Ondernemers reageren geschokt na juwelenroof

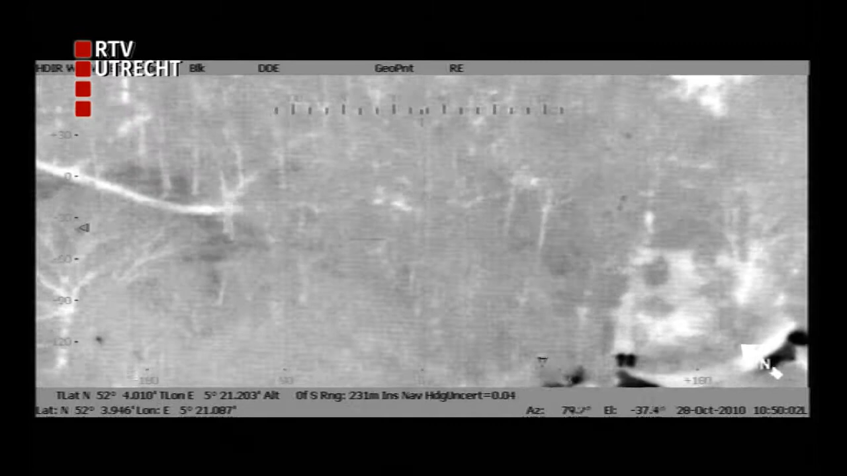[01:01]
De overvallers weten te ontkomen, maar niet voor lang. Een politiehelikopter volgt hen met een warmtecamera.
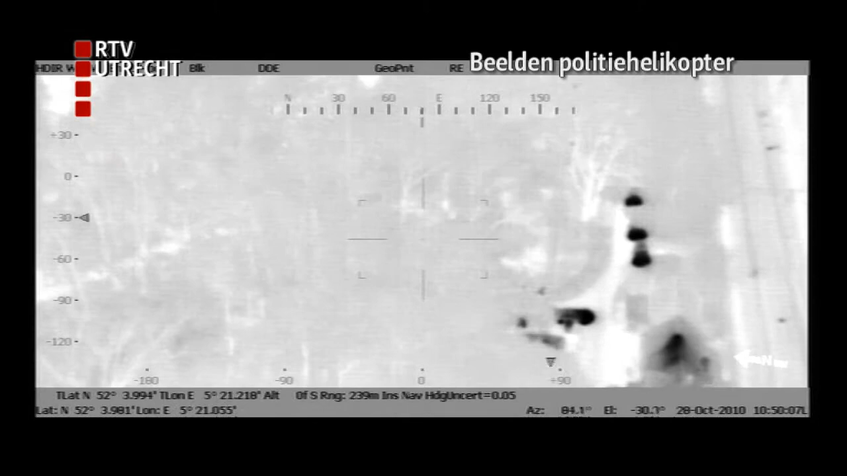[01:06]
Die ziet hoe de overvallers zich proberen te verstoppen in de bossen rond het oude station van Maren.
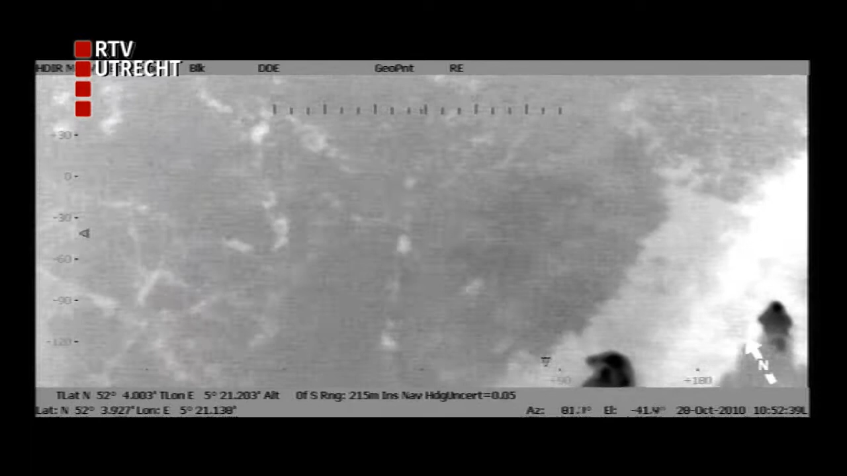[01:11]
Politiehonden weten ze daar 1 voor 1 vandaan te halen.